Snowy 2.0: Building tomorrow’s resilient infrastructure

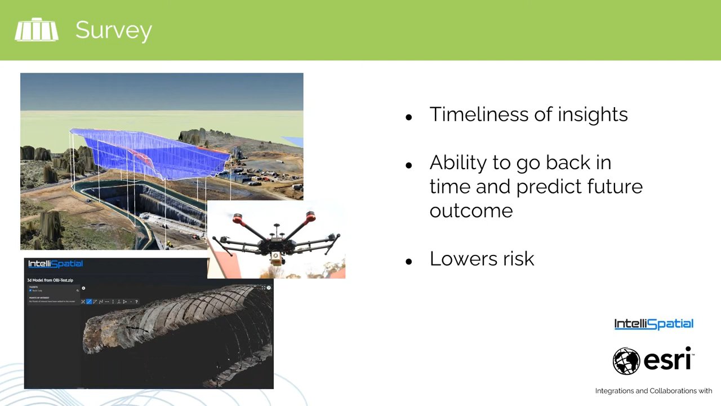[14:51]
So if there's any issues that we didn't see that occurred a couple of years ago, we can wind back time and see what was happening out on site through LIDAR and photogrammetry. So I just really wanted to share a little bit about what we're starting to do and develop more on Snowing 2.0. Awesome. Thanks, Nick. Thanks for sharing those insights.